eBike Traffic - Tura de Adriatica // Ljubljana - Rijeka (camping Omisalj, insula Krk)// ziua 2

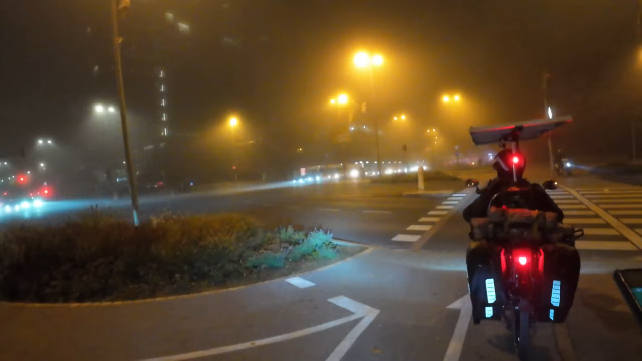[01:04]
Am ajuns și în Ljubljana. Hai că s-a trezit și GPS-ul meu acum. Este 6 și un sfert ceasul. Și avem 140 de kilometri acum
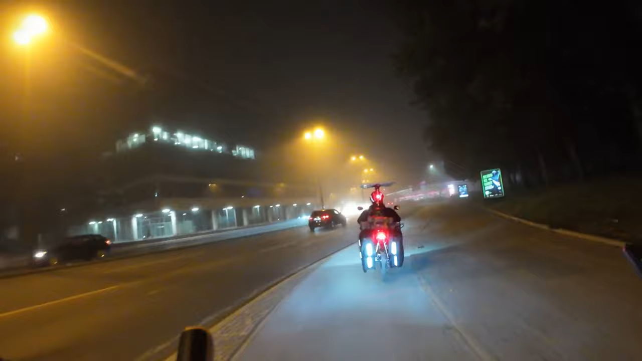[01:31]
până dincolo de Rijeka. Bă, cred că o cafeluță pe cost ar fi, ar merge la suflet. Ia să bem și noi cafeluța, că grabă nu prea e.
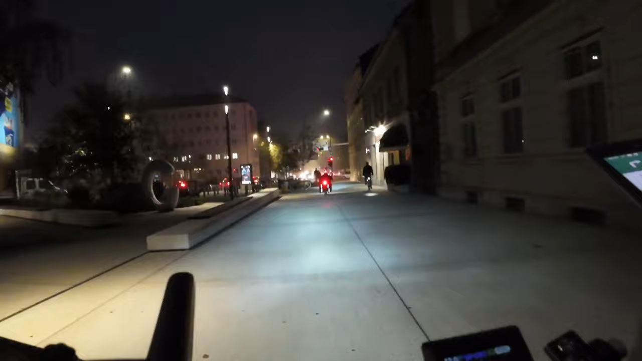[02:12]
Asta e plimbărica de dimineață până Ljubljana, dar stai că pierd pe...
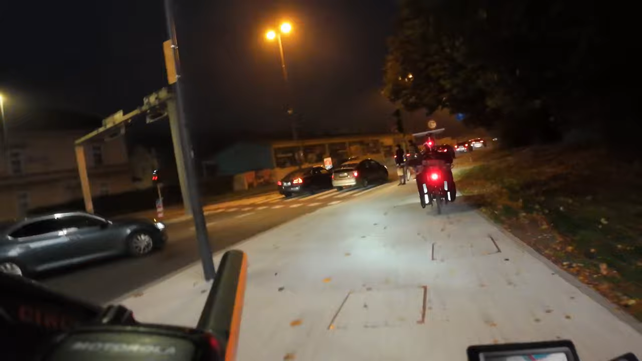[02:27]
Așa.
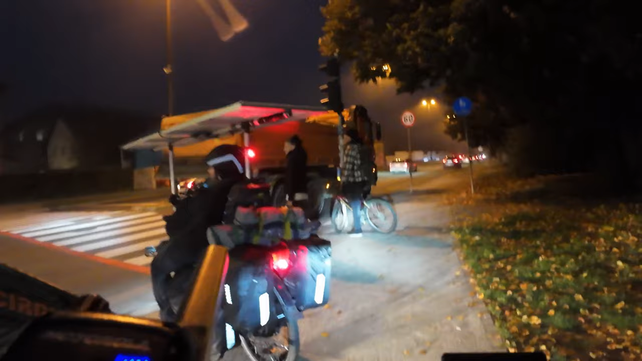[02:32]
Și frumos că sunt bicicliști la greu pe aici.